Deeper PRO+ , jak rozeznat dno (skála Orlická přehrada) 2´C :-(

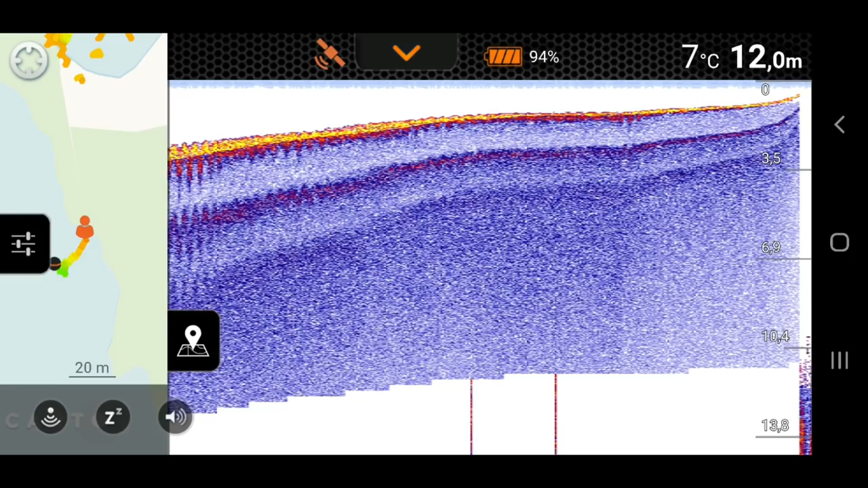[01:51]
On screen: depth 12.0 m, water 7°C
Tak, opět vidíte, jak hned kulička naskočila 12 metrů. Teď můžete porovnat, jak vypadá ouzký kužel, jak to pěkně kopíruje dno. A když vám dám širokej, tak uvidíte, jak se to změní. A nevidíte ten reliev toho hodna úplně přesně. No, je to takový, že prostě dobrý.
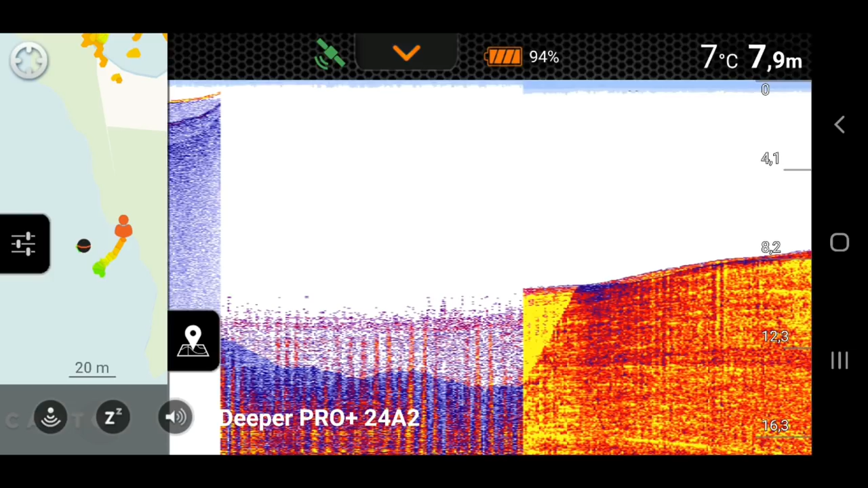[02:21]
On screen: depth 7.9 m, water 7°C
Je tam, ani nevím, jak to popsat. Proto radši já, když chledám si místo, tak si ho vždycky hledám přes úzký kužel, kde vidíte veškerý propady. Veškerý zlomy, všechno úplně dopodrobna. Teď vidíte, jak jde skála nahoru.
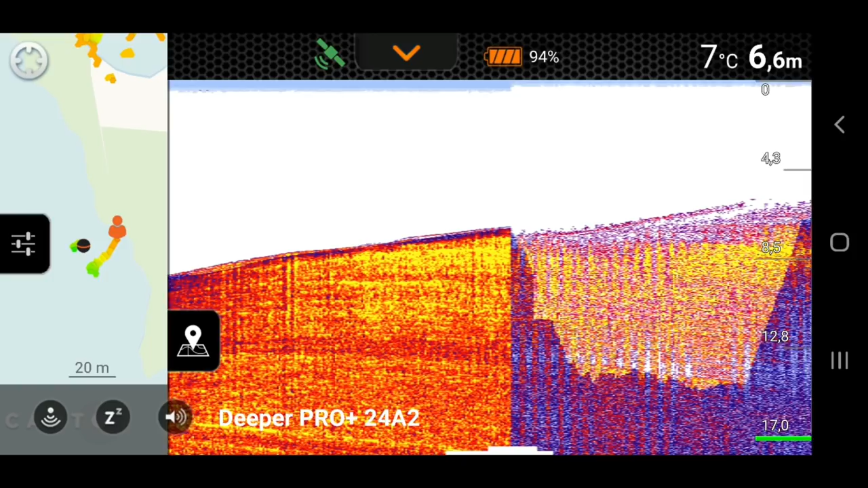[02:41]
On screen: depth 6.6 m, water 7°C
Opět dolů.
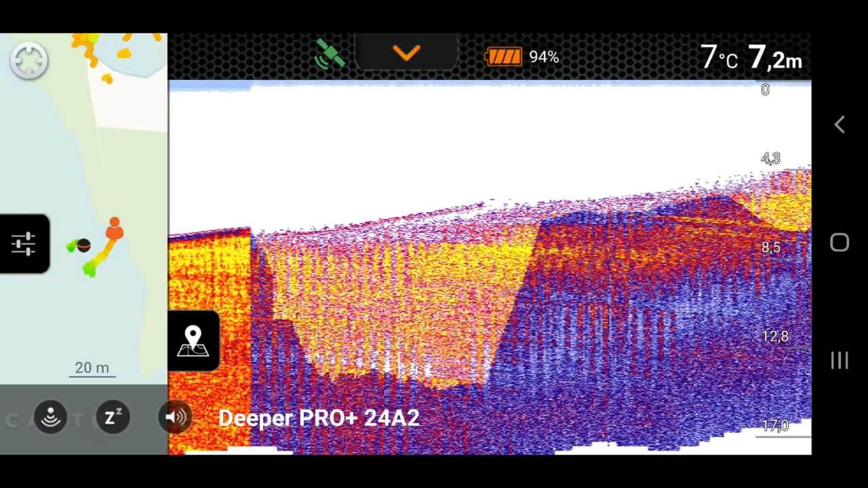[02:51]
On screen: water 7°C
V samé ten okamžik si můžete snížit citlivost. A mělo by to být, možná i líp vidět. Tak, teď se vám ukázalo, vlastně teď ten nechol odspadnout. Tam vidíte bordel, jaký tam plave momentálně ve vodě pod vodou.
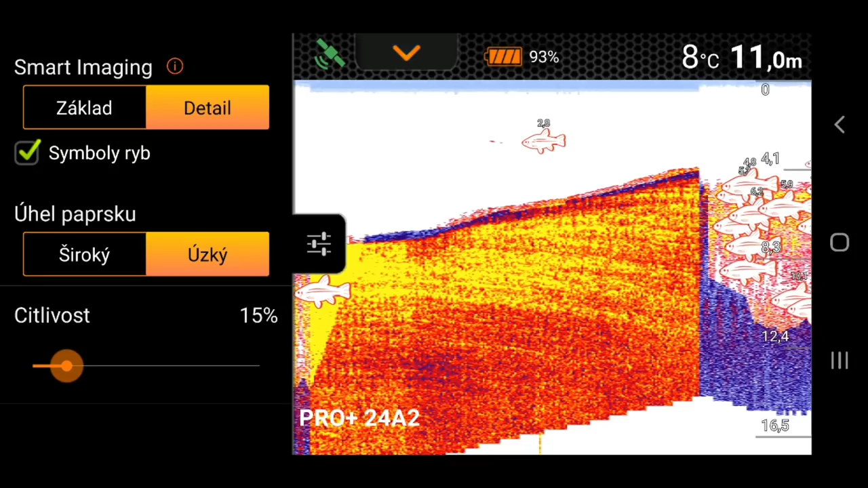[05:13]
On screen: depth 11.0 m, water 8°C
Ale toto ryby 100% nejsou. Proto nedávejte symbol ryb, akorát to blbne. Zbytečně vás tu bude plést.
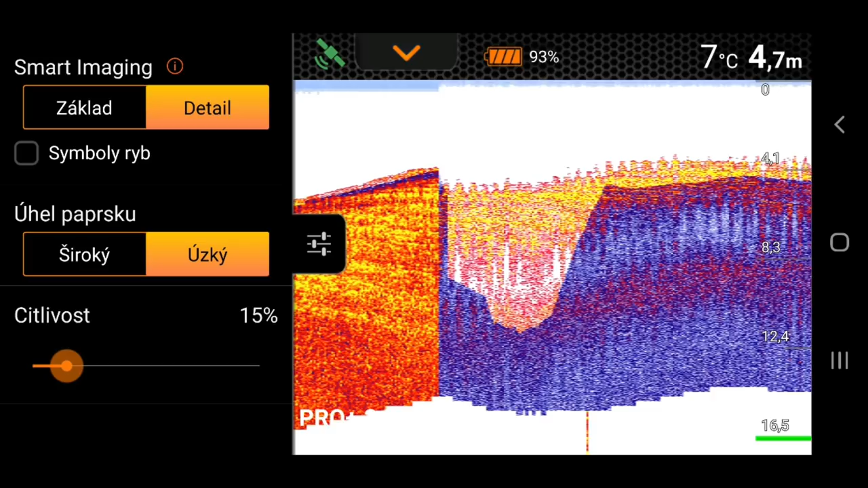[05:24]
On screen: depth 4.7 m, water 7°C
Rybu jste viděli, když jsem byl na druhém místě. Tak a to tvrdé vlastně tak se zobrazuje tmavě černě. To je skála nebo úplně tvrdé dno, které už dál nepropouští. To nad tímto žlutý by mohl být nějaký nános, ať už kamínky, nějaký film nebo cokoliv. To, co se drží na těch kamenech. Ještě nahodíme jednou.
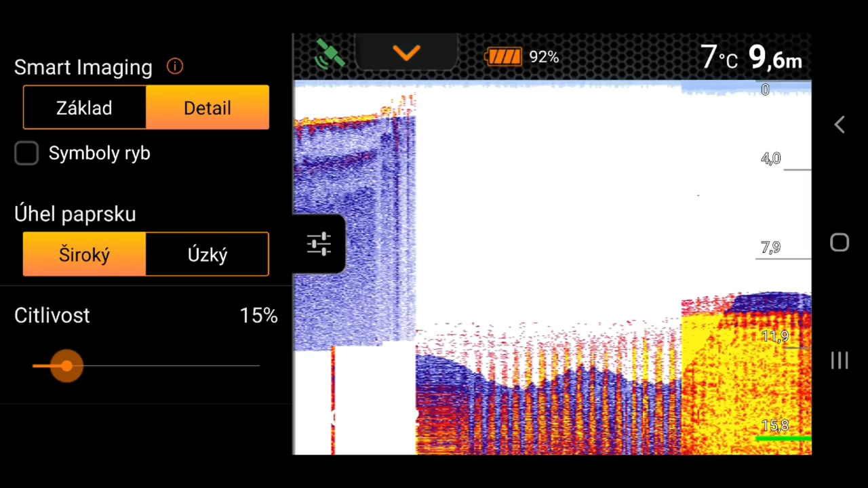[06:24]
On screen: depth 9.6 m, water 7°C
Tak zkusíme na širokej kužel podívat.
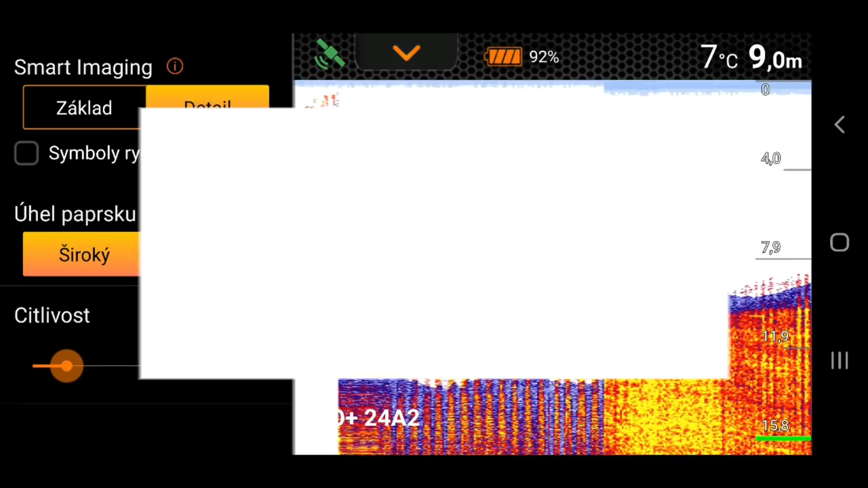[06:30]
On screen: water 7°C
Takže vidíte tvrdý dno, úplně tvrdý na skálu. Je tmavě modrá barva až černá skoro, nebo černá až tmavě modrá. Když přepneme na úzkej kužel, přesně se nám to dno vybarvuje úplně perfektně, jak jde. Širokej kužel má tendenci to zkreslovat, protože to jde úplně, já nevím, ten uhel, myslím, je 120 stupňů. Nechci tekon lhát, nechci dělat chytráka.
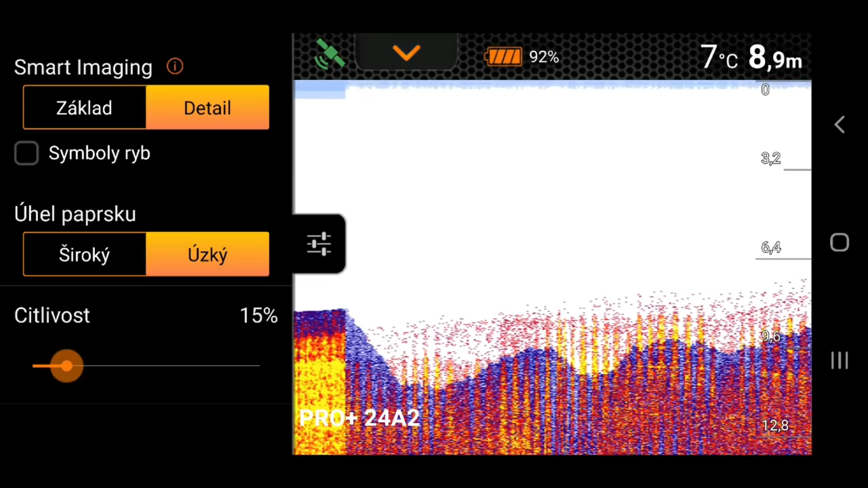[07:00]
On screen: depth 8.9 m, water 7°C
Tak snad to někomu pomohlo, pokusím se příště bejt připravenější, bylo to vážně narychlo. Ještě nevím, jestli se hlavně všechno nahrálo, takže se omlouvám za ty řeči, co tady v tom bude.
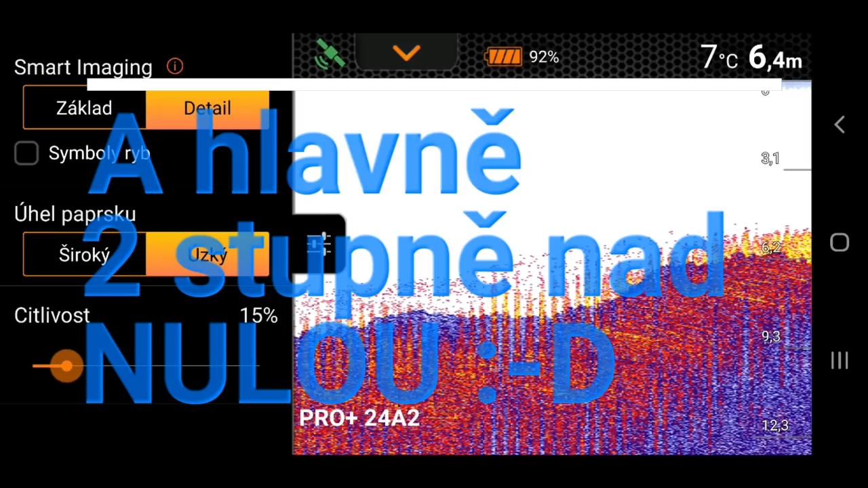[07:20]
On screen: depth 6.4 m, water 7°C
Vidíte, čím blíž ke břehu jedu, tím více tady nánosů.
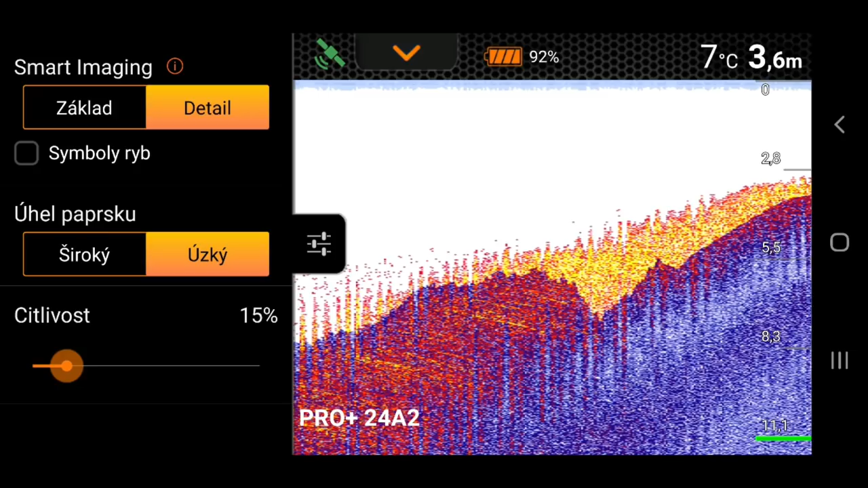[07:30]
On screen: depth 3.6 m, water 7°C
Ještě vám ukážu důležitou věc, která je dobrá nastavit.
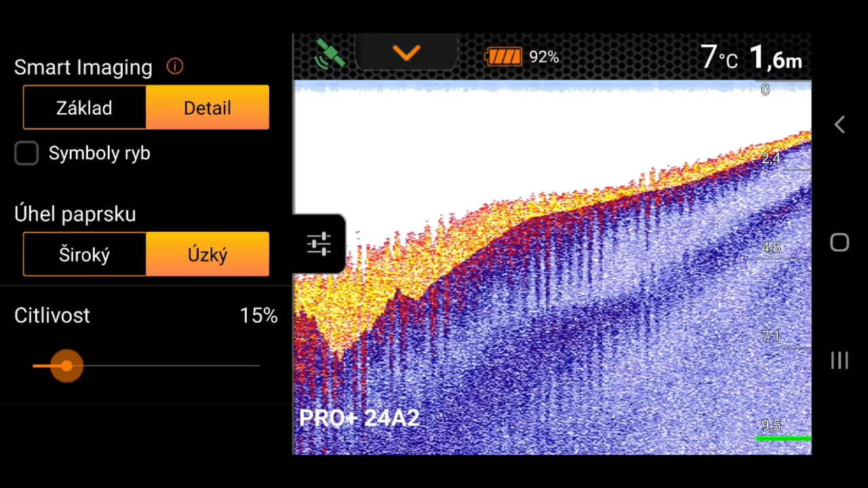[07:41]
On screen: water 7°C
Já ji teď nastavenou nemám, ale to vám ukážu pro ty lidi, kteří budete používat na 0,7. Mám to na hodně málo, ale nastavíme si to jinak.